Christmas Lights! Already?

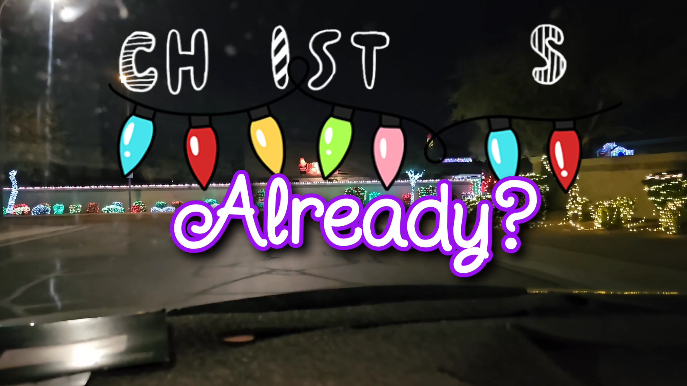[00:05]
still November and they still looks like they're going to have a lot of stuff.
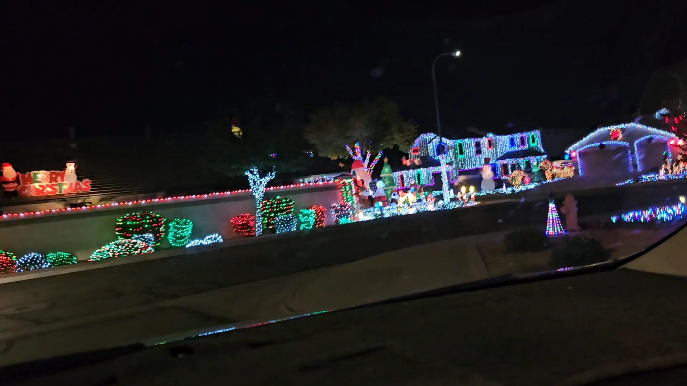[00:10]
Oh yeah. It's going to be a beautiful neighborhood. Oh my.
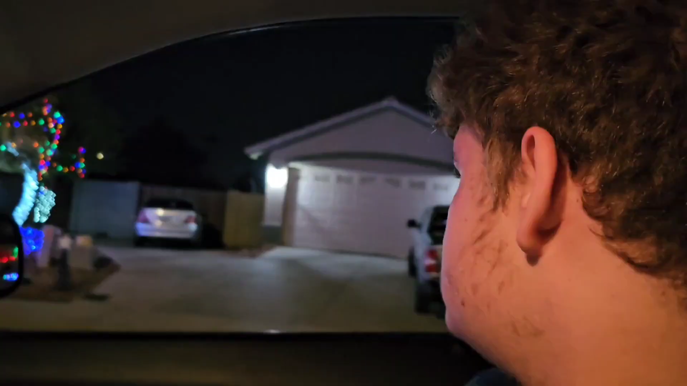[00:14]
Can you imagine living in this neighborhood, Bubba? Where all the houses are so decorated, so beautiful.
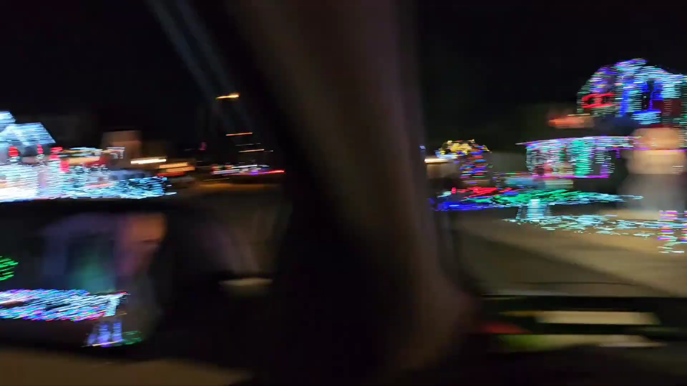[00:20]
Wow, they're beautiful, huh, bud? They are beautiful. Oh, look at that side.